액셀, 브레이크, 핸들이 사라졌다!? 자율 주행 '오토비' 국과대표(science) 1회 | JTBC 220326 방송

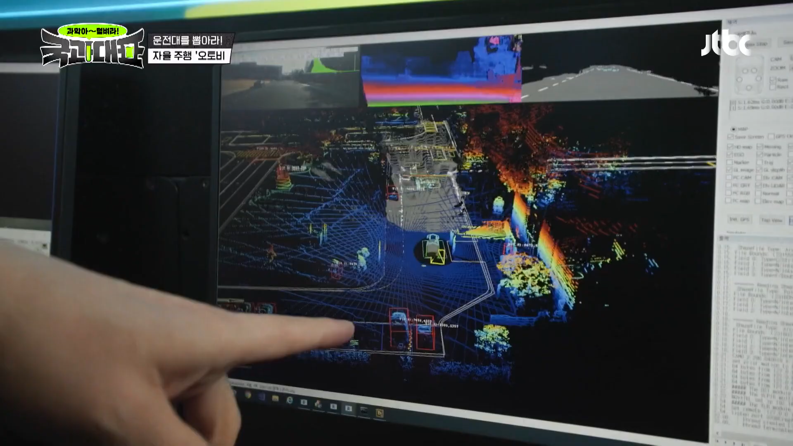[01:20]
그러니까 이 인식이 인기인이라고 보시면 될 것 같고 이게 라이더로 동쪽 객체로 인식하고 있는 모습입니다.
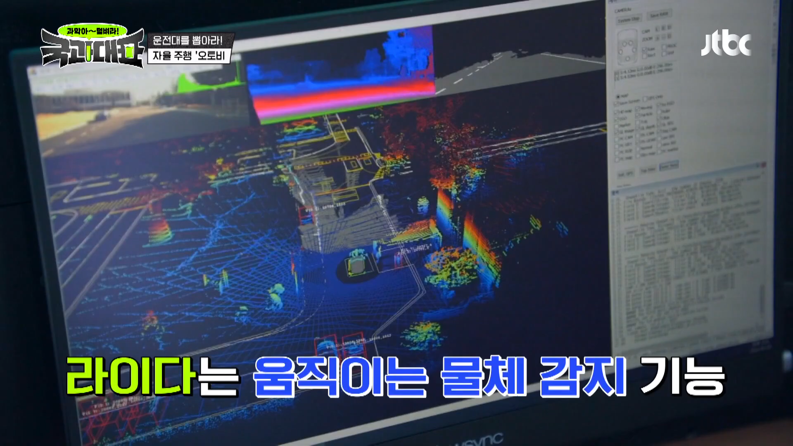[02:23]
라이다 센서로는 주변에 움직이는 차량이라든지 바이크 또는 보행자들을 정확하게 3차원으로 인식할 필요가 있습니다.